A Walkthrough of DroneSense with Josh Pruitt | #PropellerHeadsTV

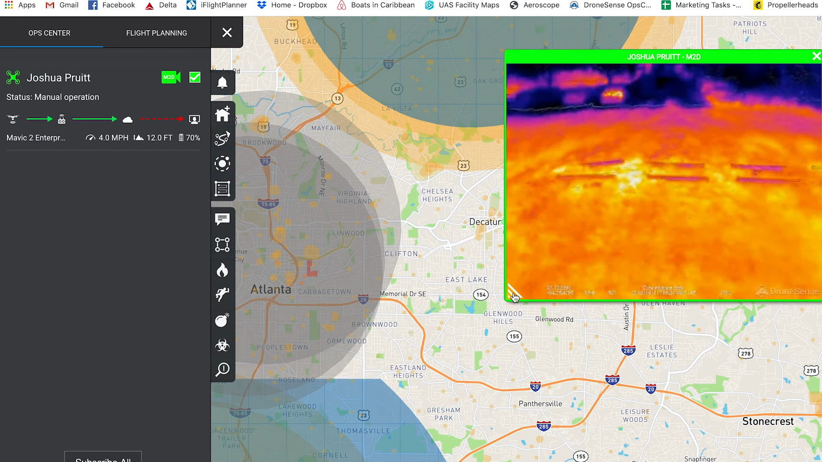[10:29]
So you can see all of your flight data here on the video as well.
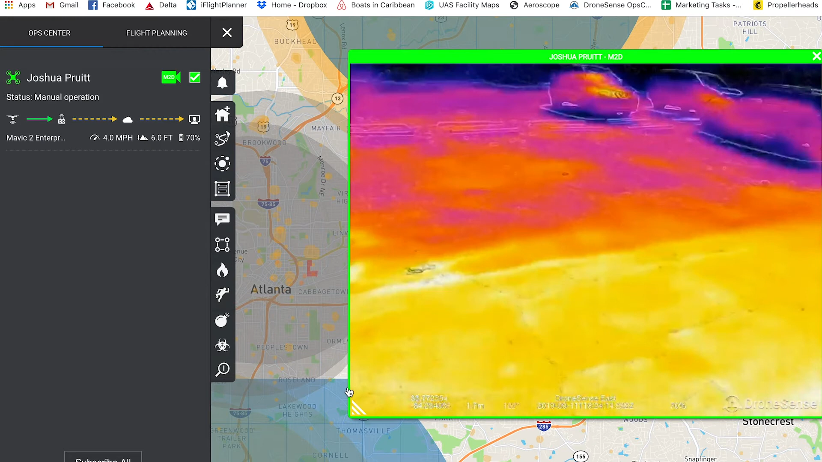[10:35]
I can tell you just watching the two between each other that the latency is incredibly fast.
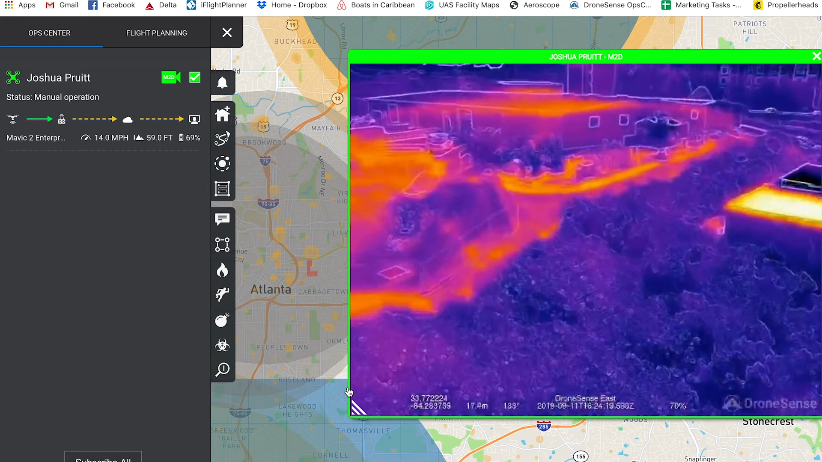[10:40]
We're under one second here. And if we had multiple drones in the air, we'd be able to do this with all of them. So we'd be able to launch every single stream at the same time.
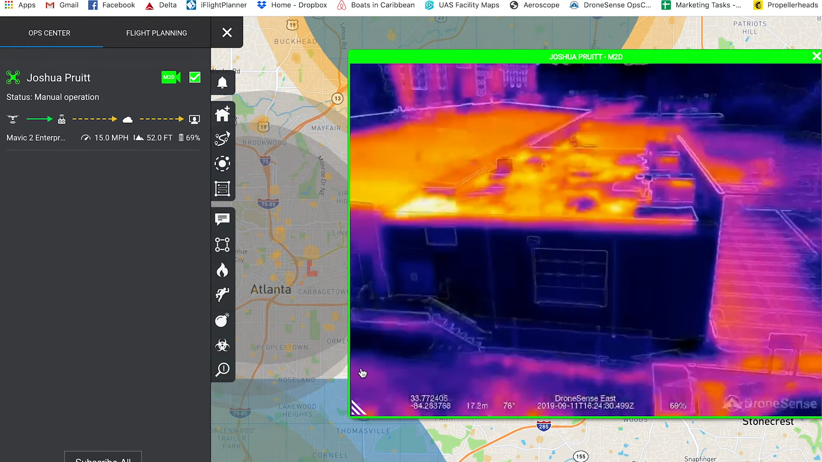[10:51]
One of the other cool things, obviously the video is the nicest looking part, but we talked about the messaging features here.
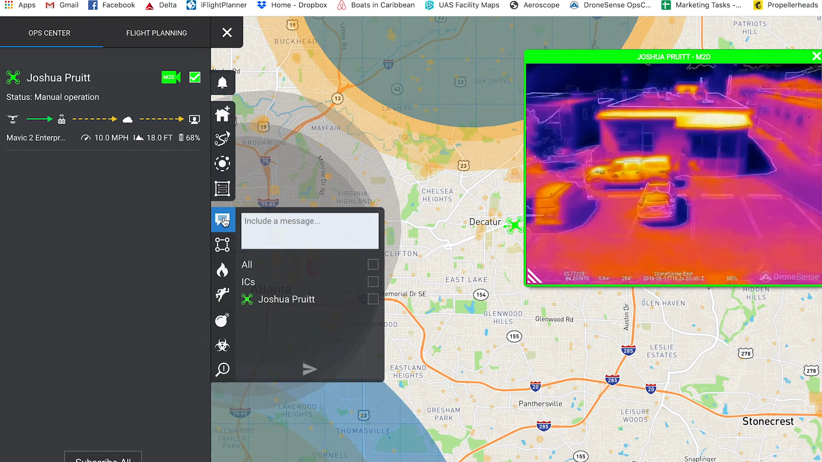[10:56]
I can actually send a message to Josh. Hey Josh, pretty flying.
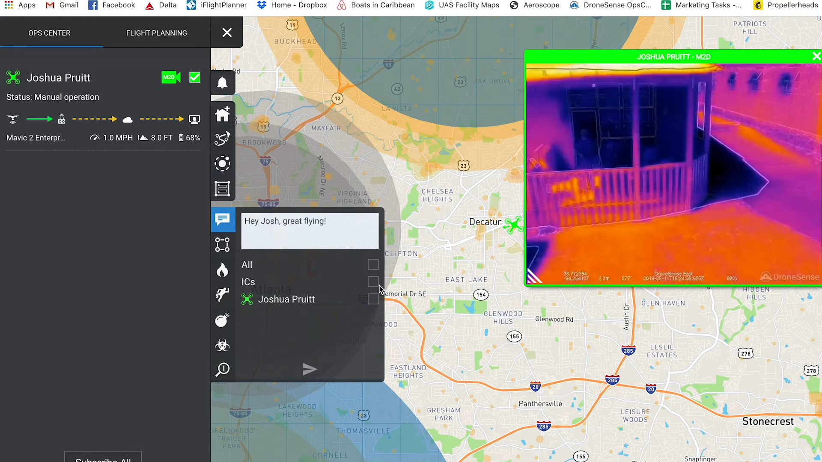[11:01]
And I can send that directly to him and it'll pop up on his screen as well. Just so you see, so it pops up on my screen as well.
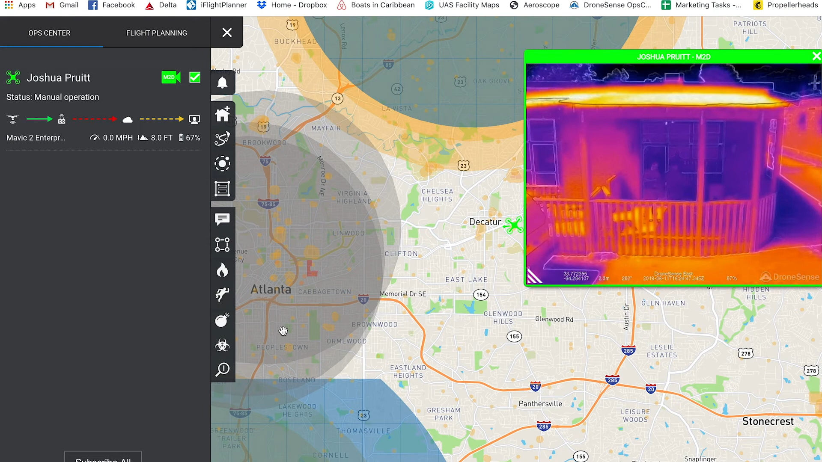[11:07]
So if I said, hey, I need you to go check out something, you would get that message.
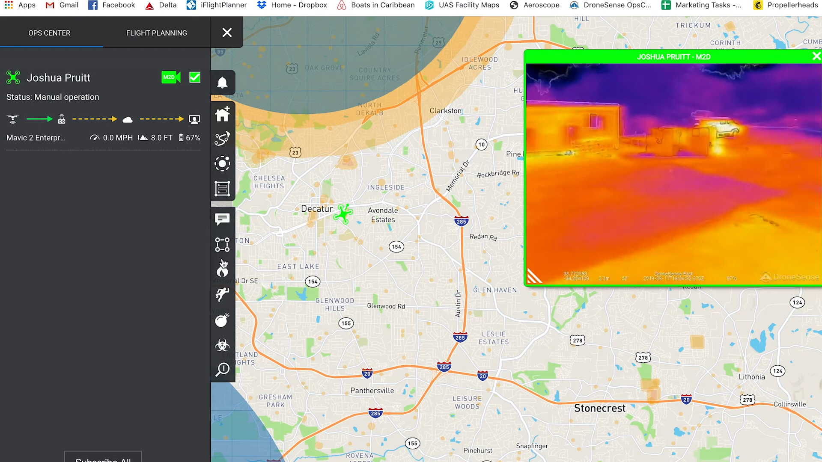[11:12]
The other thing I can do is say, I want Josh to go check out, you know, we've got reports of a fire or something.
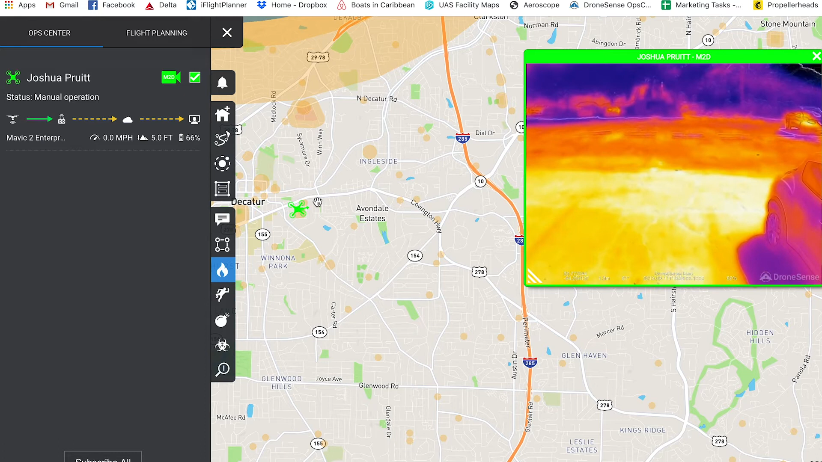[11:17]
I can actually just drop a little icon here and send that to Josh.
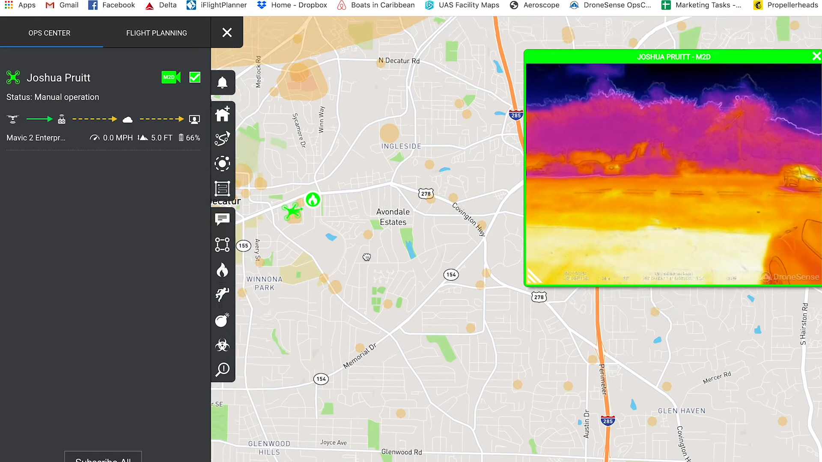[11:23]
It'll show up here on the screen. That's the fire icon. And then Josh will get that to show up on his map as well. And then he can go fly directly to that point.
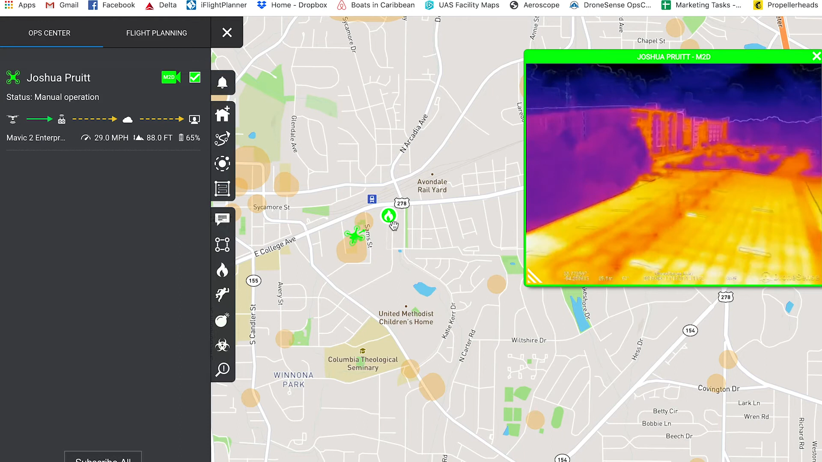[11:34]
And you can draw polygons and hot zones and cool zones and all that kind of stuff.